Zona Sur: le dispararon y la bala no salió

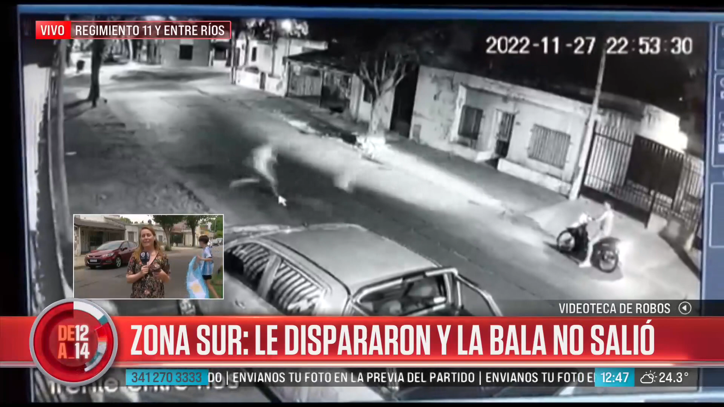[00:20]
se da la fuga corriendo, tira la llave a un techo y los delincuentes, bueno, lo intentaron directamente asesinar. Es por eso la impotencia de muchos de los vecinos que incluso han tenido una protesta a pocas cuadras de aquí para decir basta.